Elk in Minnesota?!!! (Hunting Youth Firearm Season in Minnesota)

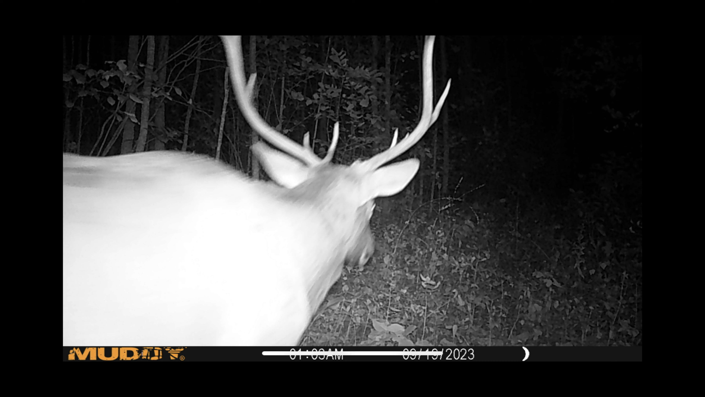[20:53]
That's what I thought right away because I opened the camera and I see this. I was like wow that bucks antlers are really messed up. And then I looked at it a little closer. And I was like that is no buck. And that is a bull elk. So I was not expecting to see this because we've never seen elk out here. Or even around Minnesota. Or parts of Minnesota where I live. I've heard of them. But I've really seen them. But you'll see this is the second picture of him. And you can see the nice elk butt.